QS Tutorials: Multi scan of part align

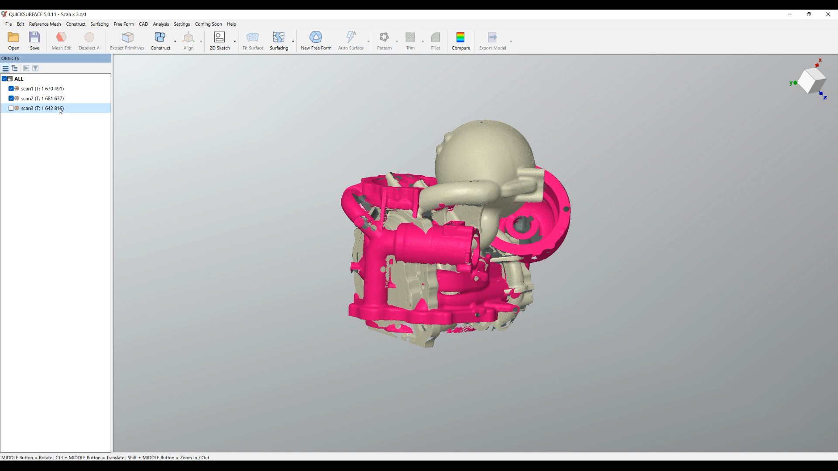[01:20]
I will select scan number two and we'll go to alignment and we'll use initially the interactive mode.
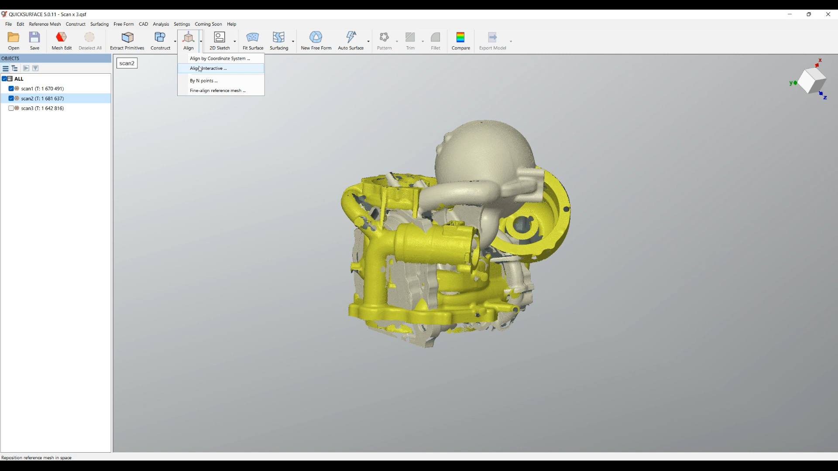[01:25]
I can just put it on the side.
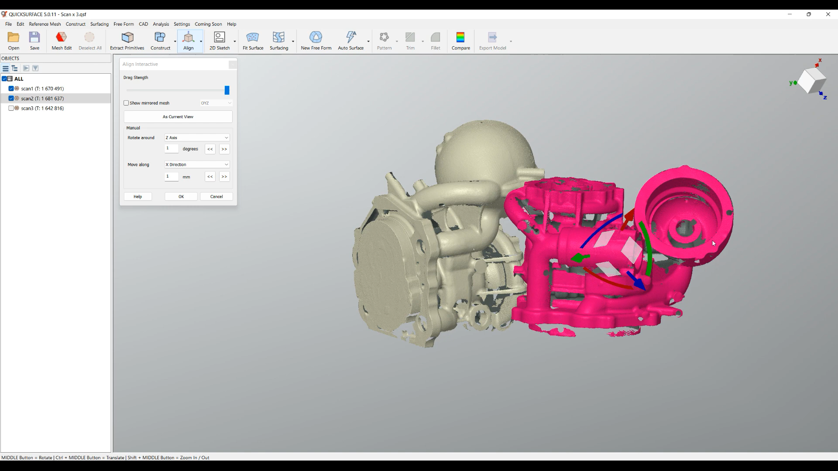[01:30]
The reason I'm doing this is because I want roughly to position them into the same view orientation
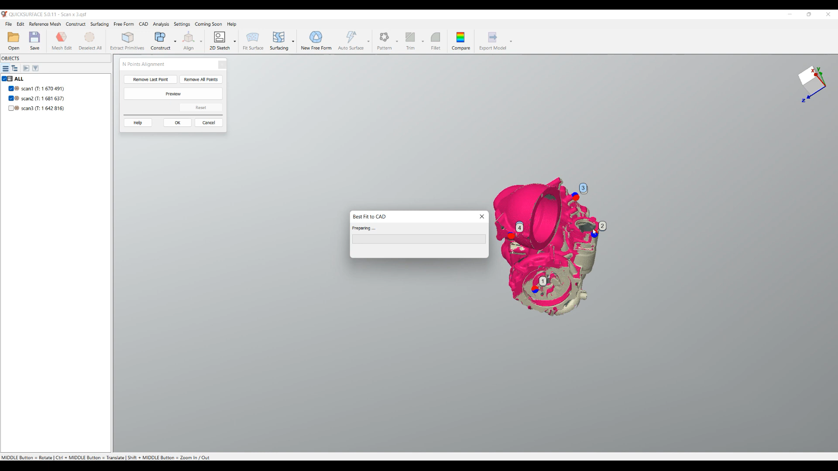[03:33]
In this case this is our reference where everything will stay and let's pick more points for example here and here. This is good enough and I will just press preview. The software automatically will try to align. As you can see on the screen it created this alignment. I will press OK and I'm ready now with my rough
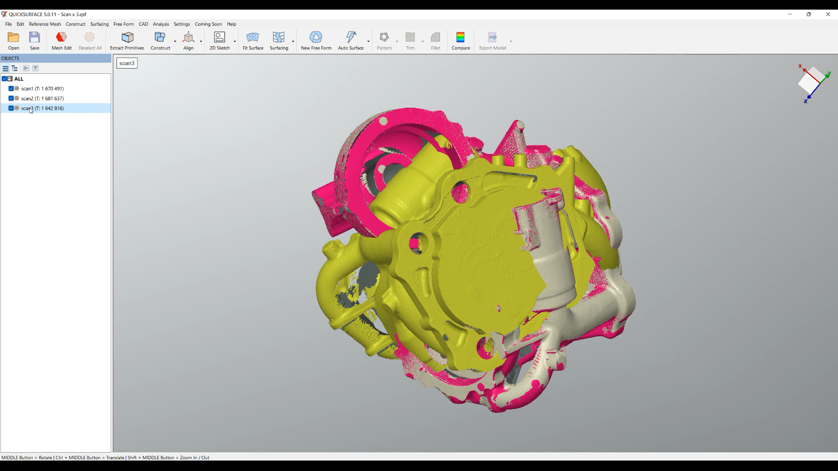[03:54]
alignment between our first scan. We'll continue now with the scan number three. I'll show it on the screen. Again with this scan selected I will go and use the interactive mode put it the side on the side.
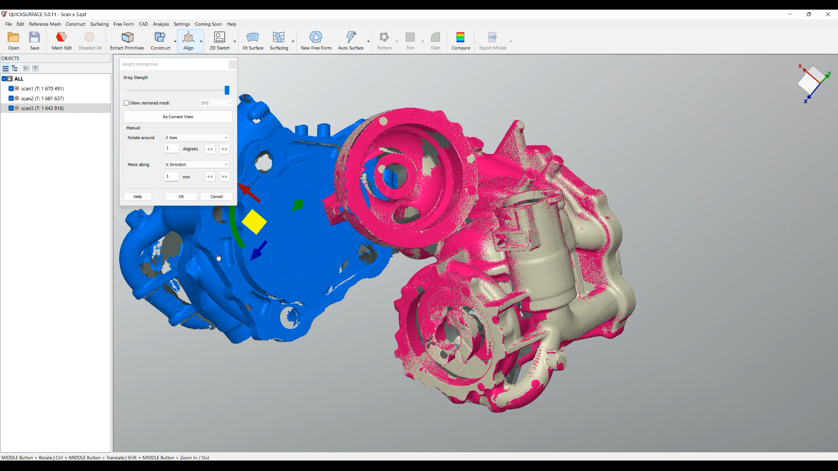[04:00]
Then I probably
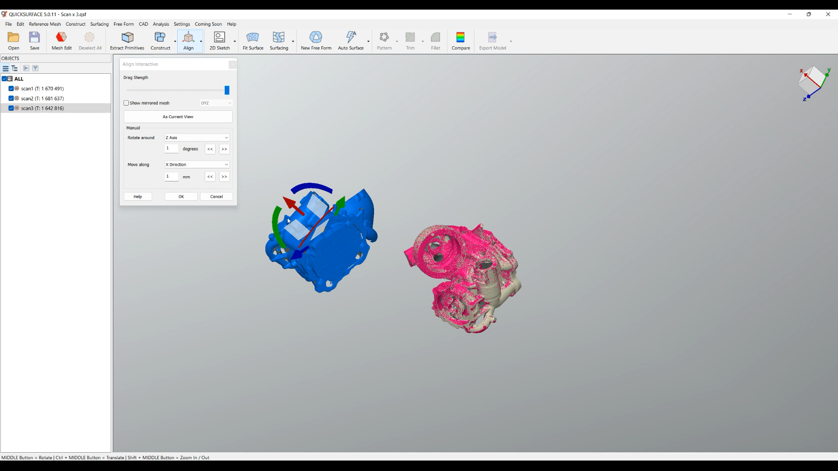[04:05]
need to rotate the object again in an orientation that it's more suitable for me to capture the same points on the two objects. You just take these handles and honestly I'm good enough for now.
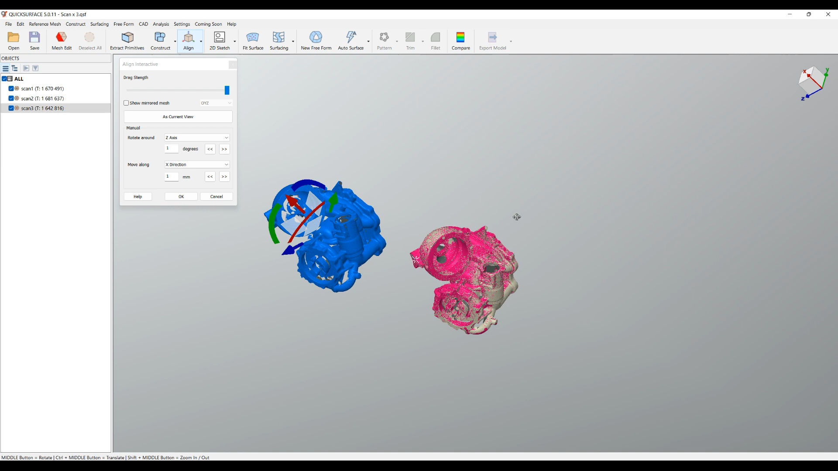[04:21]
I have everything that I need. I press OK. Now I will repeat the same procedure. We'll select my blue scan and we'll go to align by end point. I will do exactly the same. I will pick our correspondent points both from the object that will be transformed
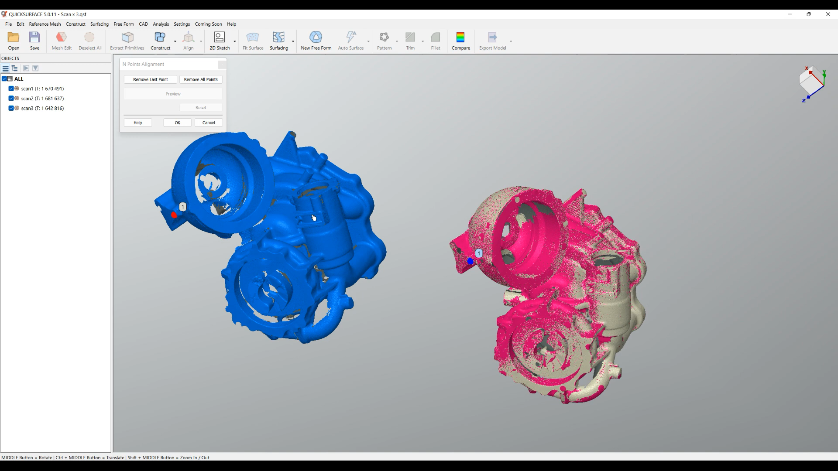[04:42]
and from the other objects. It doesn't matter which one you pick. Just click something where it's visible. I pick this and have three points.
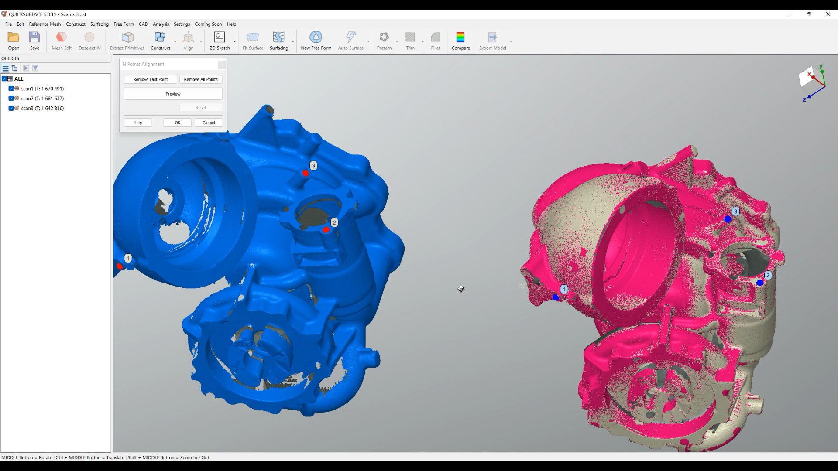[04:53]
Mathematically three points are enough but the more you get the better and the more accurate initial alignment you will get. Four points is good enough.
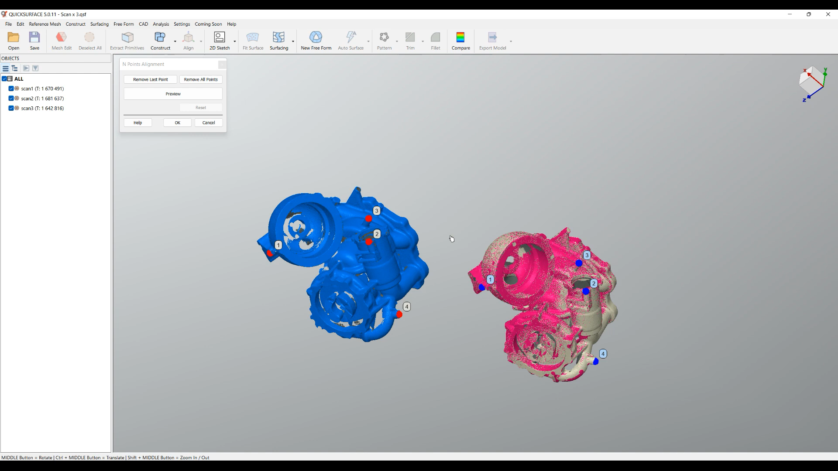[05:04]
They should be spread quite irregularly.
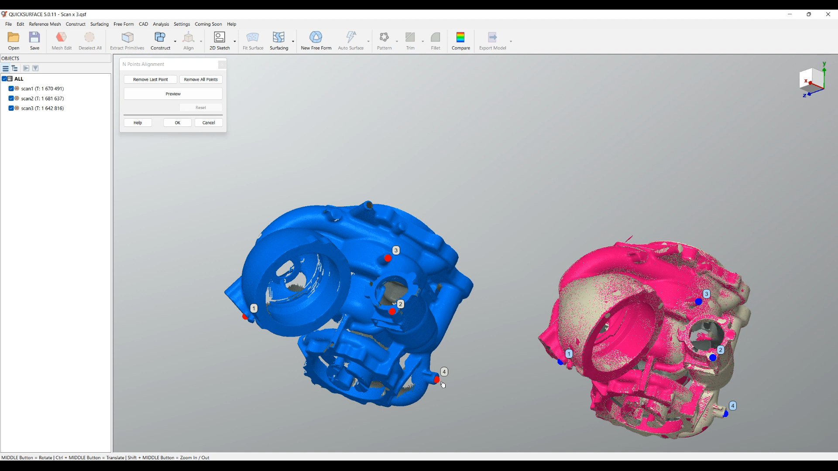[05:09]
Don't pick them in a single line so the alignment to work properly and when I'm happy with this I just press preview. I just wait a little bit until the software
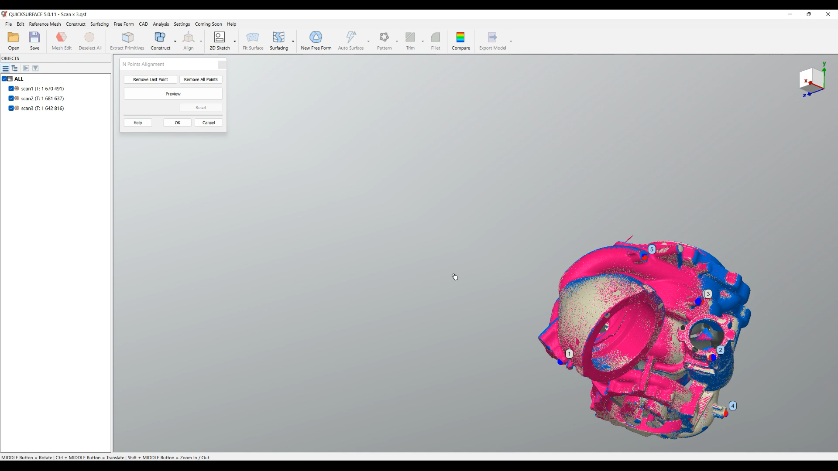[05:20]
aligns everything and this is what I got as a combined part.
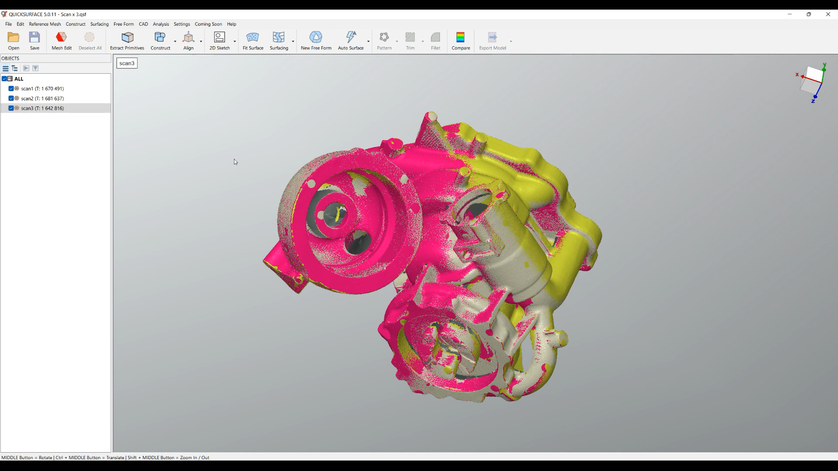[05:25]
So I will just at the moment we'll select everything and we'll change the color to the default one.